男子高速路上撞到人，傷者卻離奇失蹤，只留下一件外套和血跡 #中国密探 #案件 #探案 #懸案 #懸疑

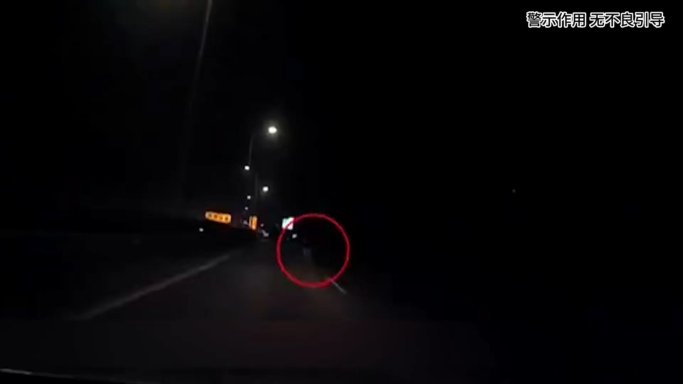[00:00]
私家车撞的这个行人不知道去哪了撞了15年是一个人搞上来的当时也非能起个直留下的一件外套私家车在高速上撞到人交警赶到现场后却发现伤者